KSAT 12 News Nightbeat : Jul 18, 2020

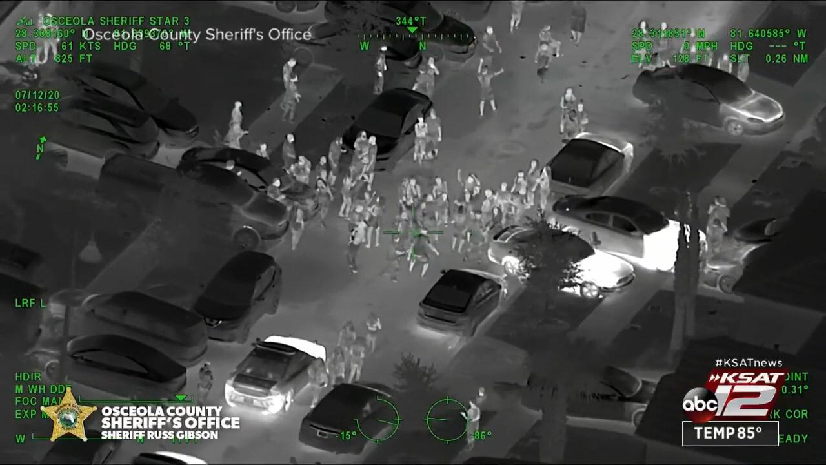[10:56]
Police cracking down on so-called COVID parties like these house parties in central Florida.